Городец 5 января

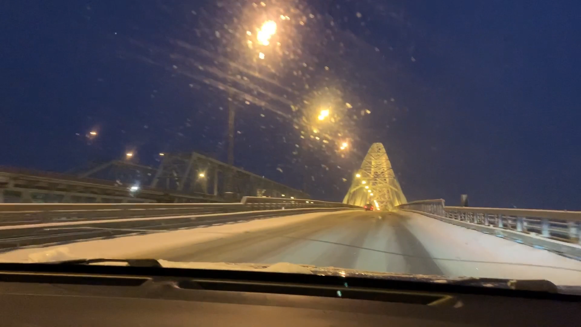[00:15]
А это автомобильный мост, очень красивый. Мы когда ехали на поезде, на него любовались.